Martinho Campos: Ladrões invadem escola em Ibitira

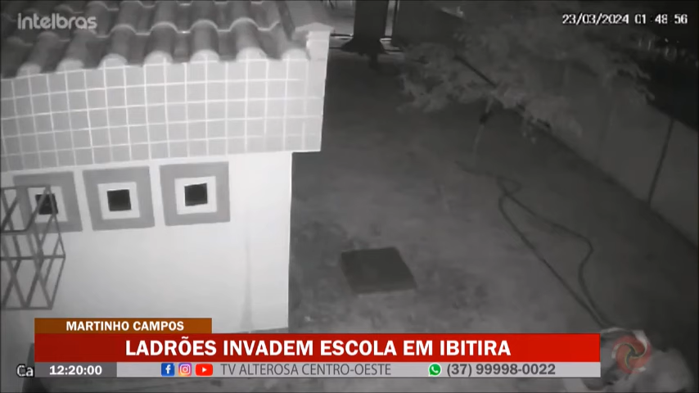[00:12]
parte da fiação lá do local Você tá vendo o vídeo aí? Os caras puxando o cabo Um deles inclusive tá com um alicate na mão, um alicate grande São dois gatunos, eles cortam, puxam os fios Geralmente essas caixas de energia estão no chão, é onde estão os cabos mais grossos Que vai às vezes até o padrão e depois pro restante do prédio E até o momento esses ladrões não foram identificados As imagens não estão próximas,